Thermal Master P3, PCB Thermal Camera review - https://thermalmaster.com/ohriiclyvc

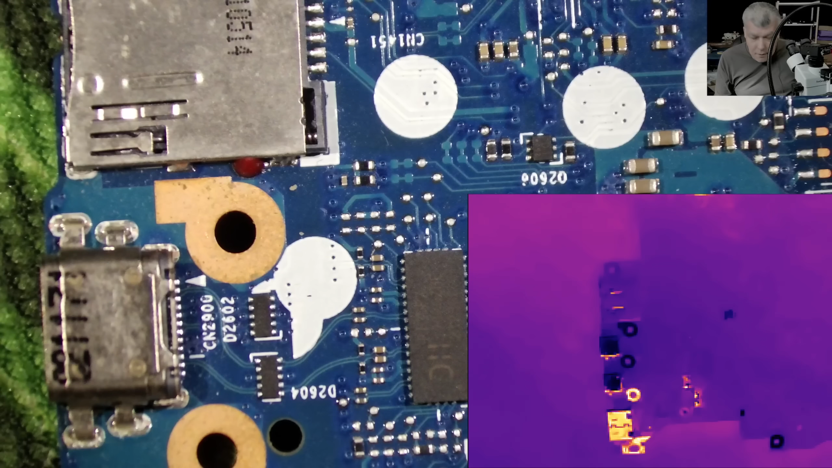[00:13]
so check here we have thermal camera and we have normal camera and the camera the thermal camera is attached to the microscope and connected to
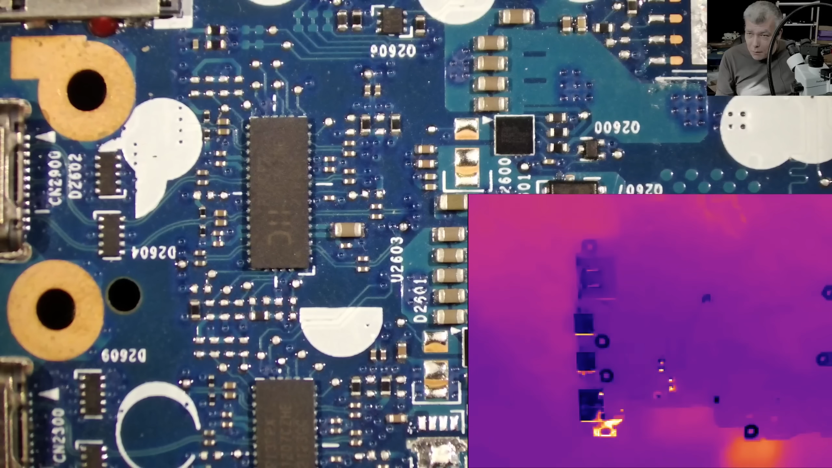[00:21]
the computer now let's plug a charger the plugging a charger and check there this is proper nice for diagnostic because now I have hands-free so if I have to check with the multimeter or with the power supply I'm
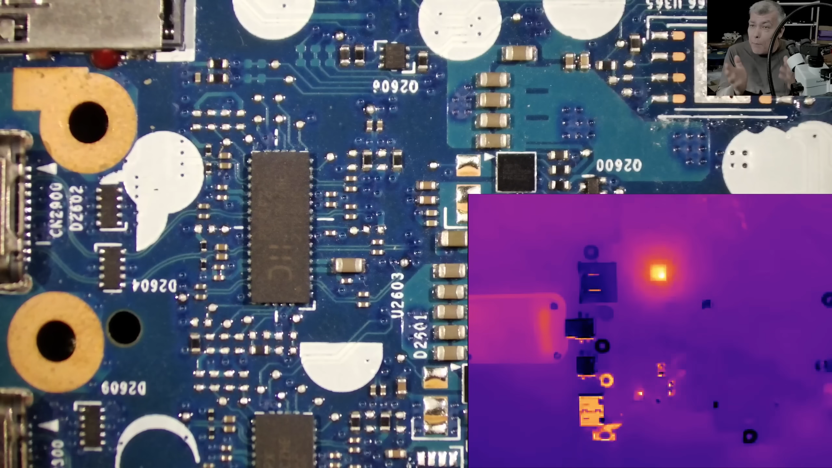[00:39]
hands-free this is really important on our repair business and you will say yes sir and clearly that chip is burned we can see it's getting hard right okay check here so actually the PD controller because that's the PD controller chip it's working is taking 20 million and the thermal camera it's able to detect the 20 million which of course is taken by more components not only that chip check here another one you
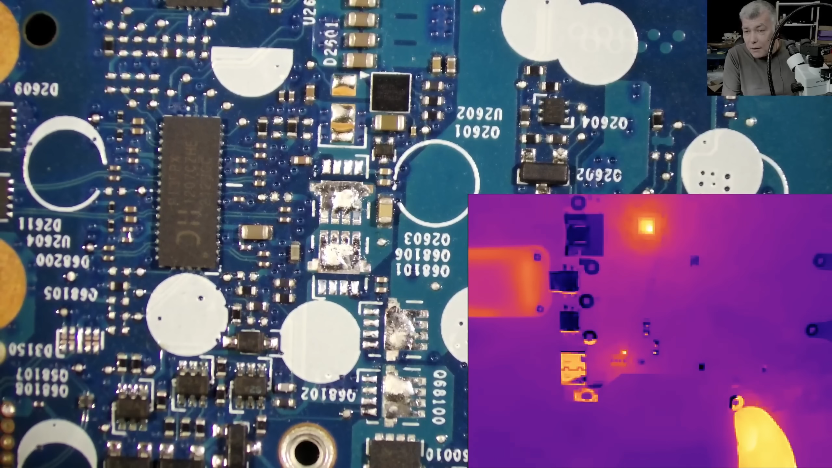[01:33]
actually the chip is here yeah that one then we have another chip here yeah this one this one also is getting hot it's not getting hot it's not getting warm I mean with such a low current they are just you know getting warm picture quality is good the thermal camera has five one two three a four the resolution
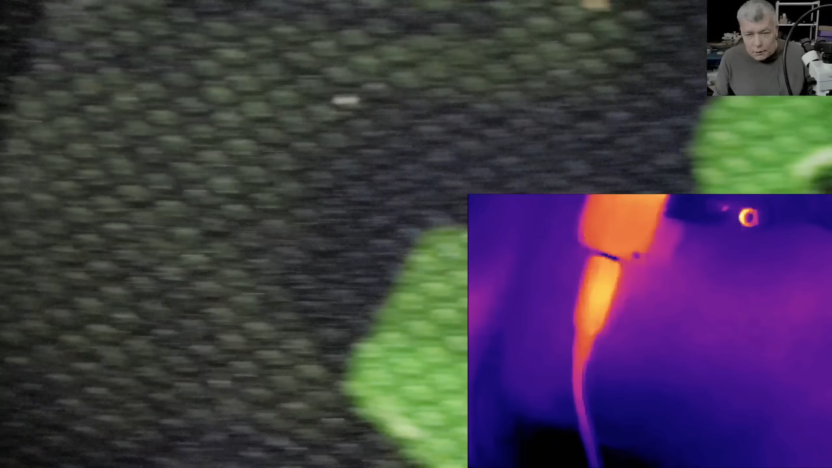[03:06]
the microscope and we have the CPU here I'm gonna come with the power supply and
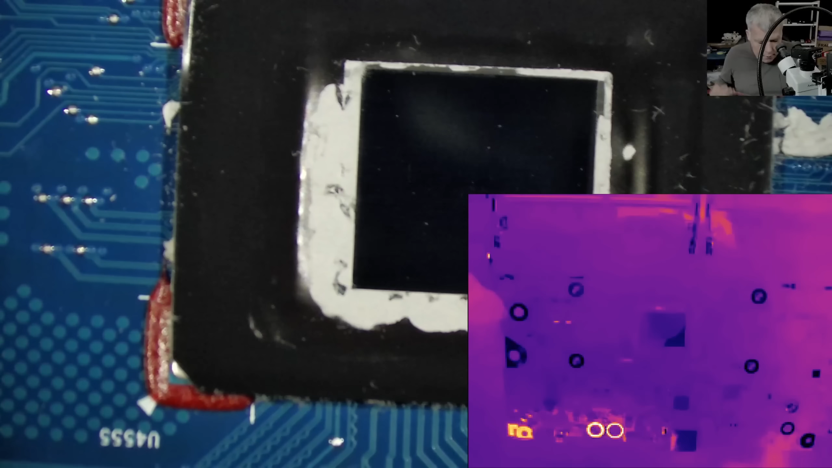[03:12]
with the power supply we can check for the heat on the CPU and the heat signature so coming with the power
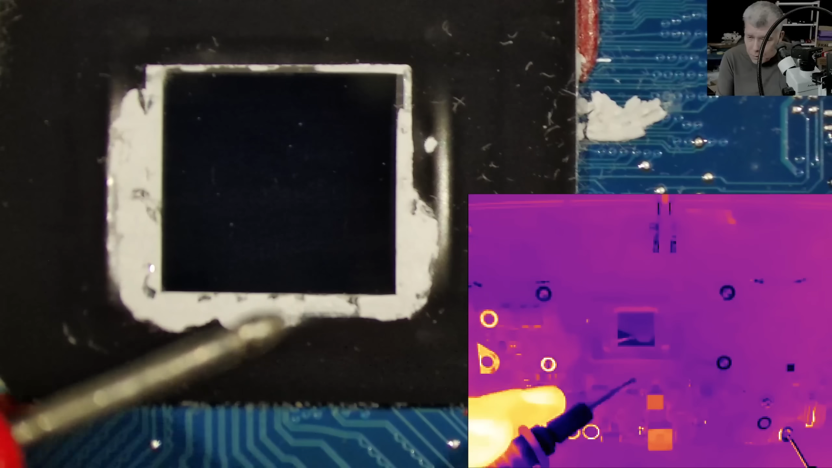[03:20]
supply here we have a power supply we have around 2 amps there and check that yeah check the CPU I'm coming on a v-core and you can see the heat is kind of uniform and you'll say sorry
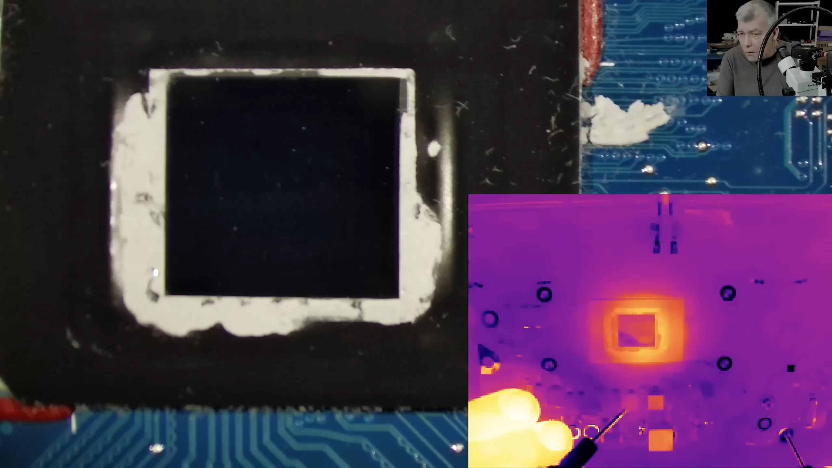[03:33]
this is a good CPU now checking another coil and you can see the heat is uniform you can see that and you will believe actually the CPU this CPU is good then we are checking the chipset right and the chipset is getting hot in one corner you can see that cannot be right then here we have another v-core and it's getting hot on another corner check there so now you know this CPU
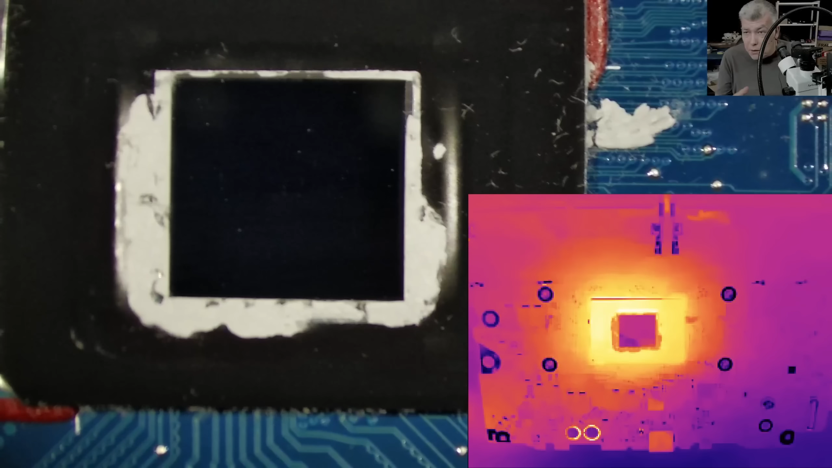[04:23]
yeah so you have one corner here and you have one corner here and that's not okay heat on the corner this means the chip is partial shorted like on this case is the chipset actually now this thermal camera it will be really helpful on the repair just
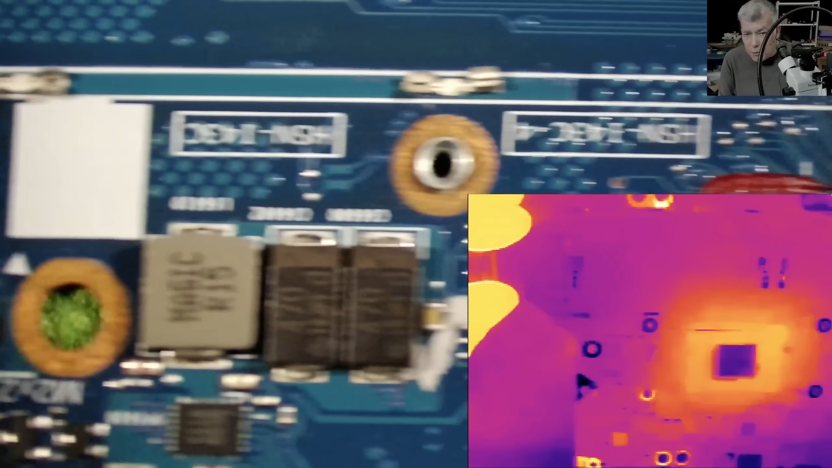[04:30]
because I am hands-free so I have the picture from the microscope from normal microscope and I have the picture from the thermal camera and if you ask me the biggest advantage here
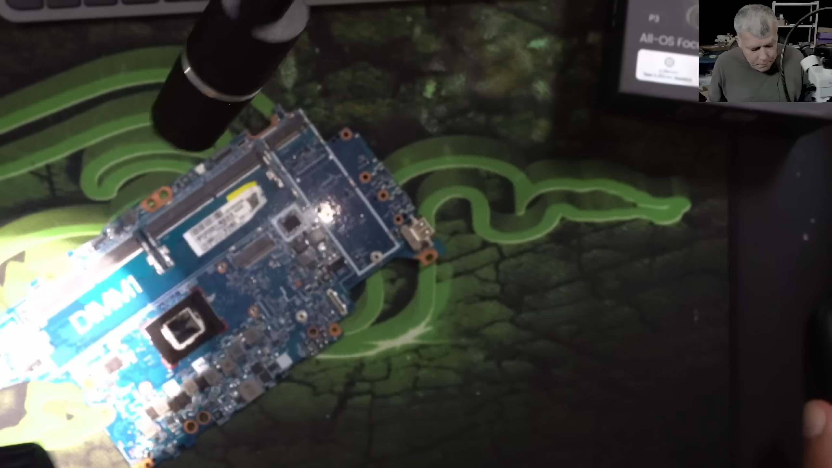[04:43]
it's actually the camera has a manual focus and this is important because you want the thermal camera on different distance depends of the microscope or for phone repairs maybe you want to get closer now for the camera you can download and install the Windows software proper
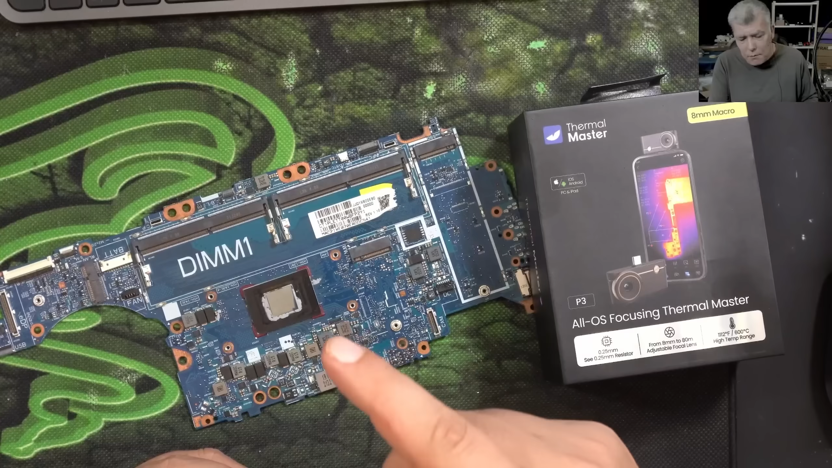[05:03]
simple just next next next then at the end it's installing the drivers and that's all so
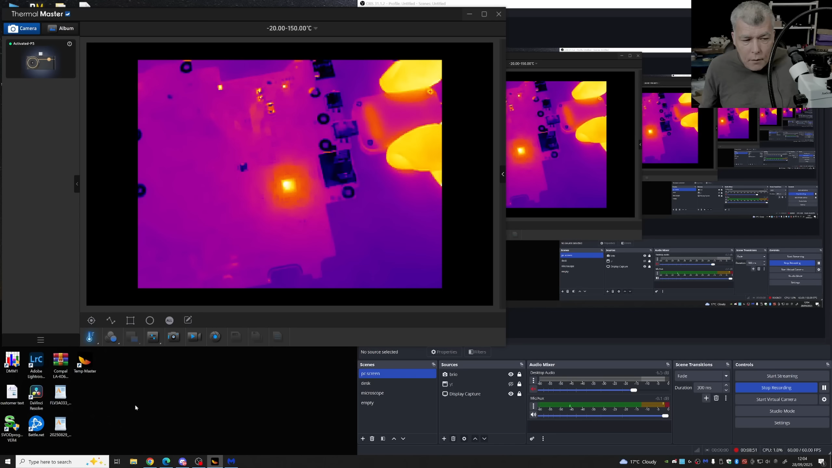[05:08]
you have the time master app then you have the picture from the camera exactly on the PC you can see it yeah of course if you have a HDMI monitor you can output this picture on a HDMI monitor of